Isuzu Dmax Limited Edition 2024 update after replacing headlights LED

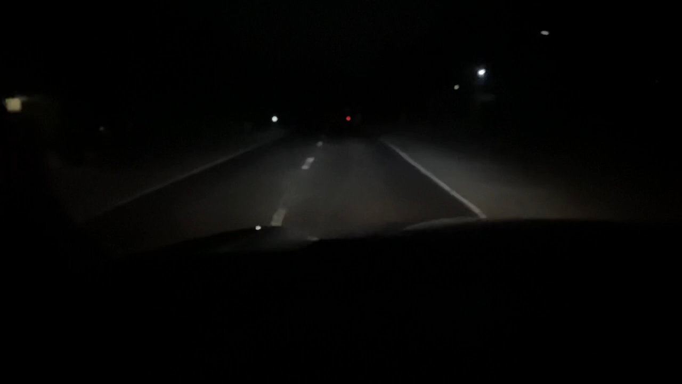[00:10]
So, meron ditong adjustan sa gilid. Naka-in-adjust ko siya sa 1 kasi yung 0, ang task niya na. So, nakakasula na ng mga kasalubong natin. Ilagay ko. Ilagay ko sa 0. 0. Ay, saan ko nilagay? Ano? Ilagay ko pala sa... O, yan o. Naka-0 yan. Ang task niya na. Nakakasula na ng kasalubong. Ay, nakakasula. Tama ano?
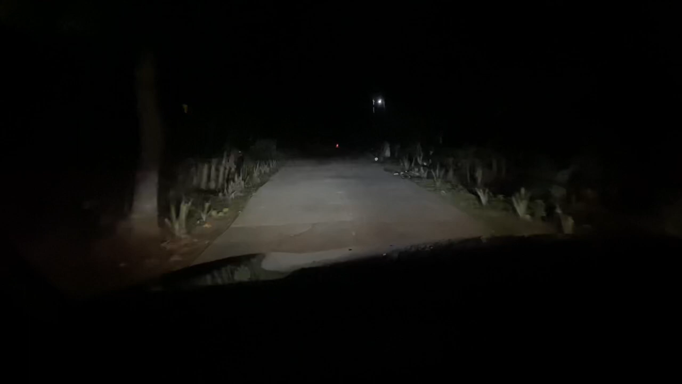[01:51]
Walang tayo sa highway. Street na to. Para sa akin, tama lang yung level na nasa 1. Kasi pag nilagay mo sa 0, ang tas niya na pointed na pointed na pataas. Kahit naka-low beam ka. Pag hin-high beam mo, buong ano na, buong kalsada talaga kuha mo. Kaya, kawawa naman yung mga kasalubong mo. Kasi lakas ng ilaw. Huwag mapansin mo. Yan o. High beam. Low beam. Low beam pa lang. Solve ka na. Kilit na. Flasher ko. Para magpag-overtake tayo.
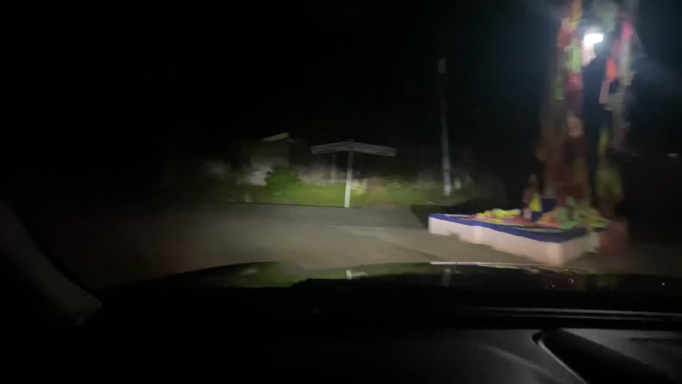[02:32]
See? Tamang-tama yung dito. Kasi madilim dito. Sa street na to. Kundi lang yung street light. Kaysa dun sa nakabalb ka. Ayun. Pinurutulso ka. Hidig di oh. Why? Huling dat kasi namin dito. Ano dito yung. Sa bagay. Di naman. Pinatay. Pinawasan lang ng sana.